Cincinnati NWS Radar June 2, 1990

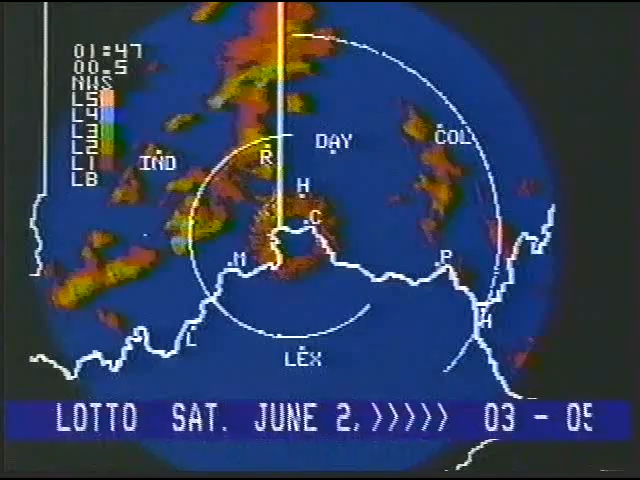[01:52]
Severe thunderstorms will commonly produce large hail and heavy rain that causes creeks to overflow their banks. If in the event you observe severe weather, please contact your local law enforcement agency or the National Weather Service office in greater Cincinnati at area code 606-283-3195. Taking a closer look at the thunderstorms which are approaching the Cincinnati tri-state area,
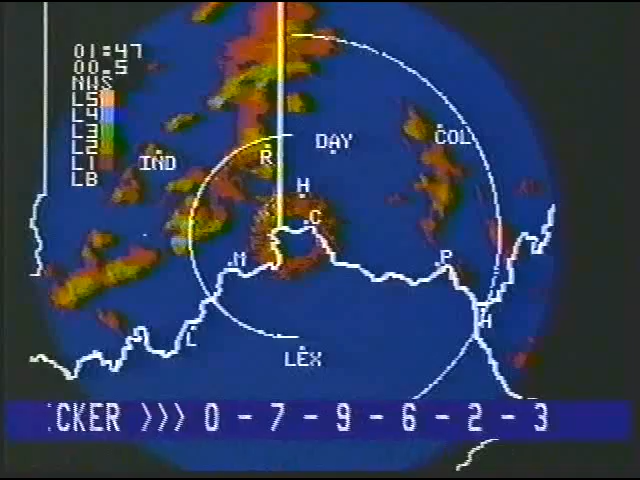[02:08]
they are now as close as 50 miles just to the west of the Cincinnati area. Tornado warnings have been issued for Jackson and Jennings County,
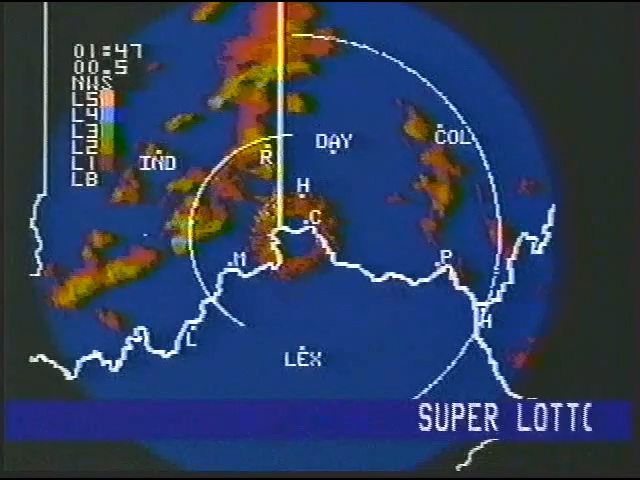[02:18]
which is just west of Ripley County in southeast Indiana.